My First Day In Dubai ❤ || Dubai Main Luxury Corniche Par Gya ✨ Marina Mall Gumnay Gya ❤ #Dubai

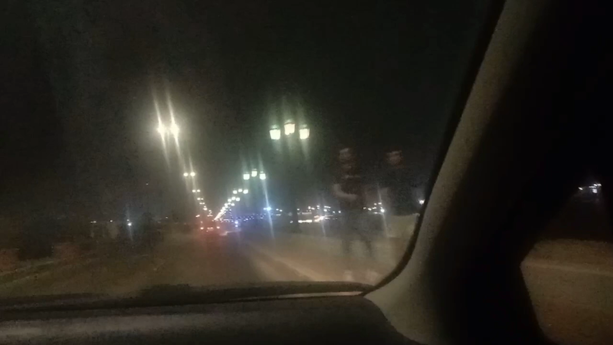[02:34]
ہم جا رہے ہیں کونش پہ تو وہاں کونش پہ یار کافی زیادہ اس ٹائم رات ہو گئی ہے ہمیں پہنچتے پہنچتے کافی زیادہ دیر ہو گئی ہے اور یہ بلکل اس بلڈنگ کے پاس یہ کونش اور یہ مرینہ مول والی سائیڈ ہے اور اب ہی ہم آ چکے ہیں کونش کے اوپر تو یار یہاں پر آپ لوگ دیکھ سکتے ہیں کتنا بڑا فلیگ